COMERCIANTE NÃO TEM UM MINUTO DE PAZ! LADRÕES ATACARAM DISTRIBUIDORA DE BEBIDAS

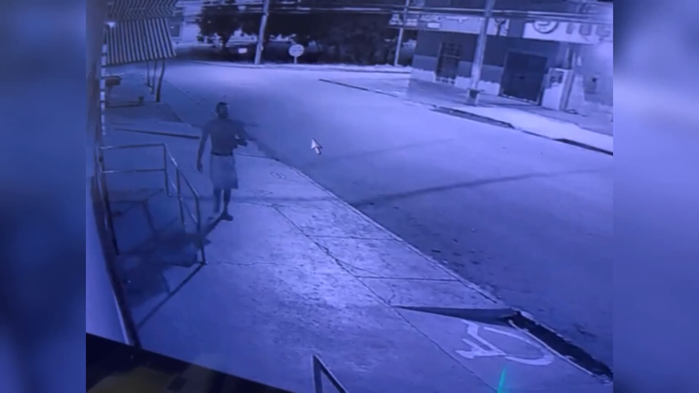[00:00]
Esse homem carrega na camisa várias bebidas que foram
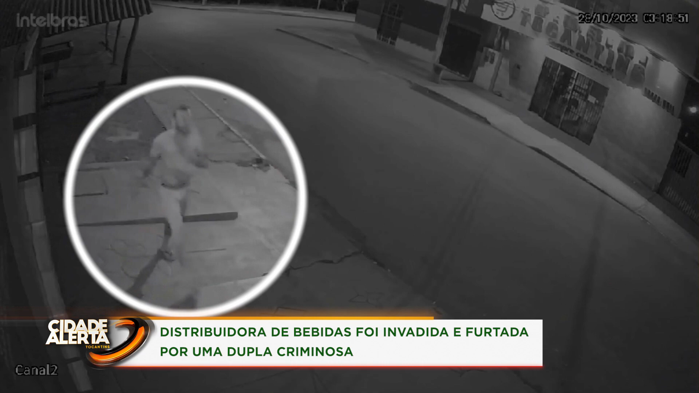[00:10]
furtadas em uma distribuidora no centro de Novo Acordo, a mais de 120 quilômetros de Palmas. O suspeito agiu com a ajuda de um comparsa que aparece nessas imagens tentando encobrir o rosto.
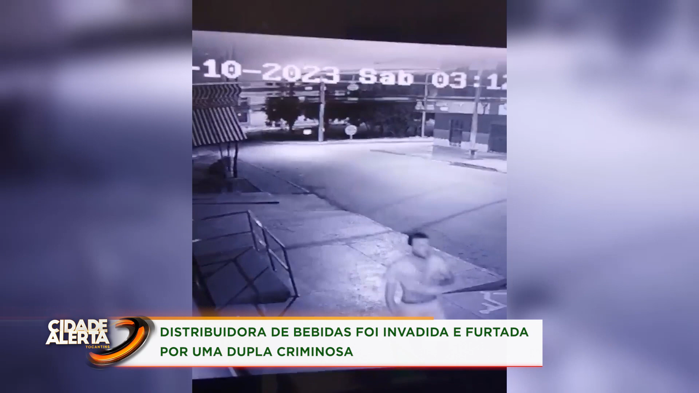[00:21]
O crime foi por volta das três horas da madrugada e o dono do estabelecimento só percebeu a ação dos bandidos pela manhã.